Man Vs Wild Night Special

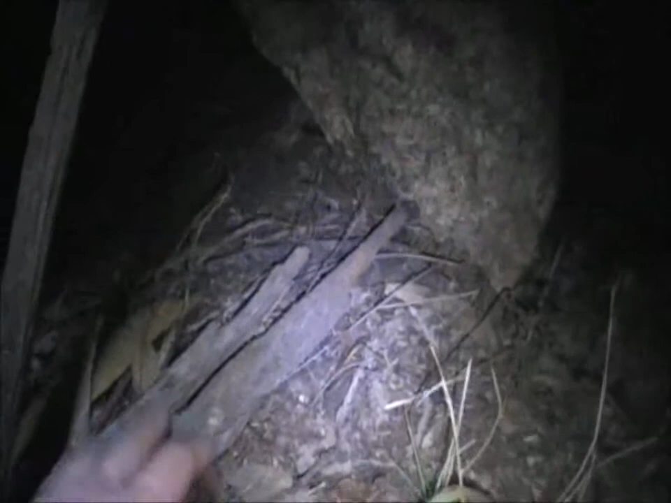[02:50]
So what I'm hoping is going to happen is a critter comes along the game trail and skips along and then he knocks this stick over and he gets his hand caught under the rock.